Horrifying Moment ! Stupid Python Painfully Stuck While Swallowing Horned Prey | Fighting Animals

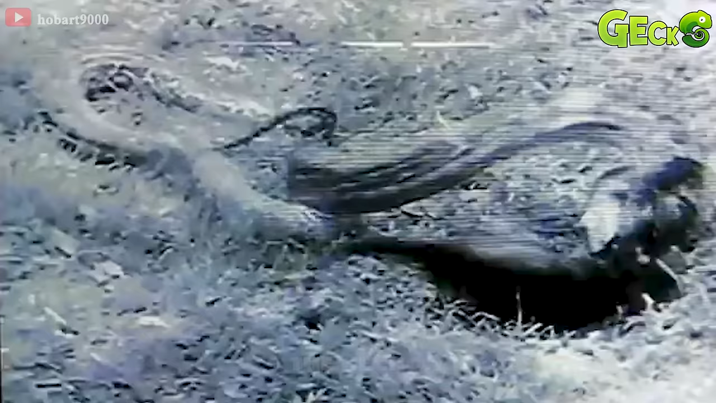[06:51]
A black panther tries to rise up to find a way to escape from the enemy.
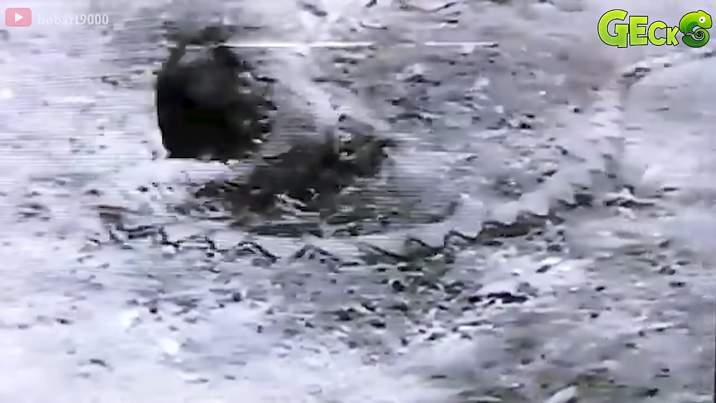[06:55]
However, with its large size, the python quickly wrapped itself in the black panther.
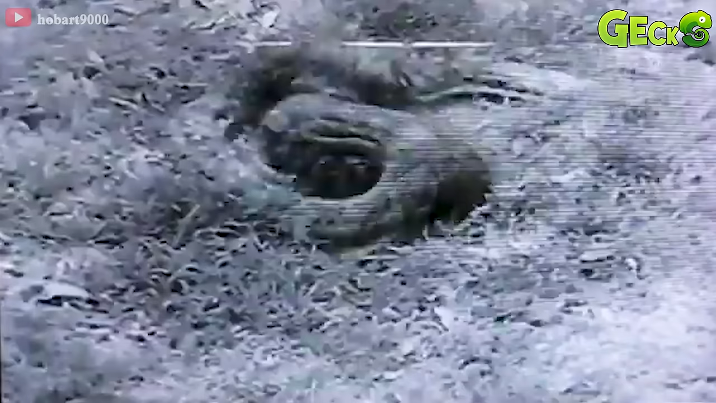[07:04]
The unlucky black panther can't escape from the predator.